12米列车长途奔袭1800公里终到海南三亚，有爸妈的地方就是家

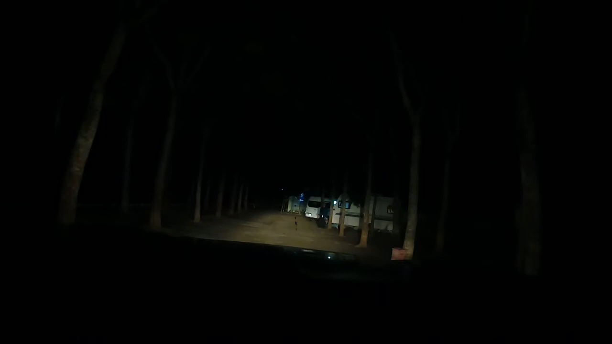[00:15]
嗯呀这怎么还反光呢 看那衣服呀我老师傅已经来迎接来了 看到没